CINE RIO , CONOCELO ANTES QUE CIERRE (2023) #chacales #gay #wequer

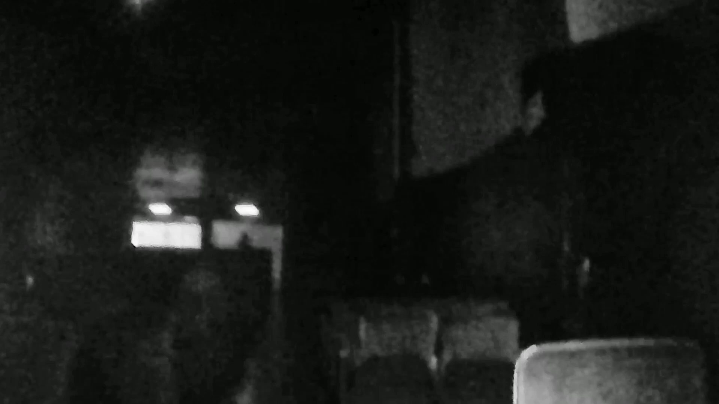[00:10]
Así es. Y yo te invito a través de este video a que lo conozcas. Checa las imágenes. Ese es el interior del Cine Río. El Cine Río, como muchos de ustedes sabrán, es un cine para adulto, donde pasan películas para adultos.
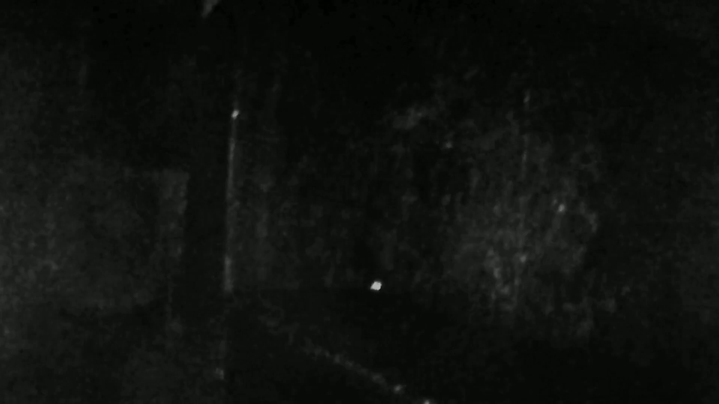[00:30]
Es un lugar también en donde puedes ligar, ya sea con un chavo, un señor, o de vez en cuando con una chica, pero es muy rara la vez. Ese cine es más gay que hetero. Es un cine donde va mucho gay, pero va más adulto mayor.
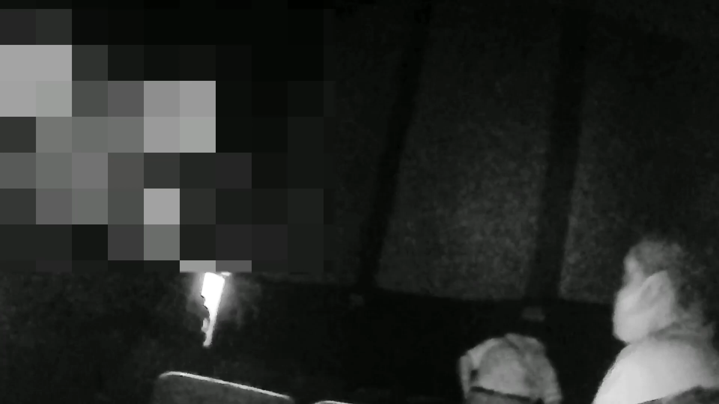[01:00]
Aparte de que puedes estar sentado viendo ahí la película,
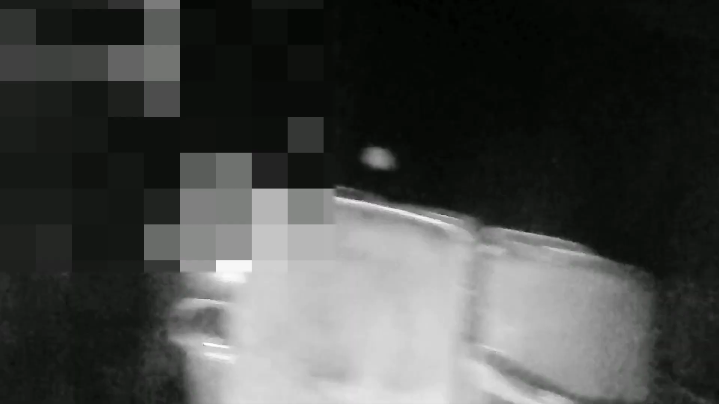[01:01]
puedes estarte paseando alrededor del cine, por los pasillos, así como lo estoy haciendo ahorita en las imágenes.
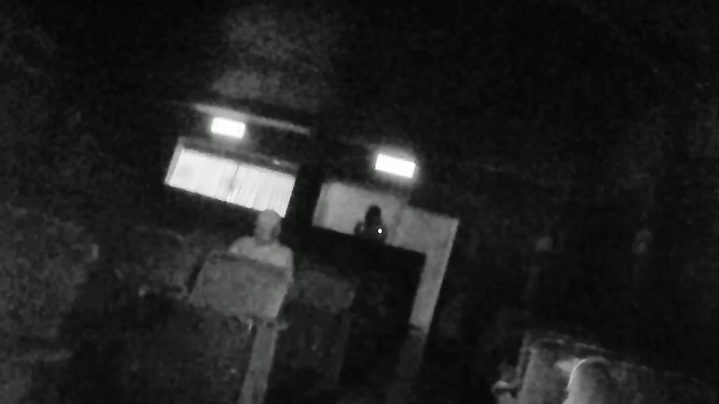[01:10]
Esa es una muy buena forma de ligar, es una buena táctica porque estás viendo, a ver quién te llama la atención, quién te gusta y así, ya sabes. En el centro de este cine hay unas pequeñas bancas y unos pequeños sillones largos.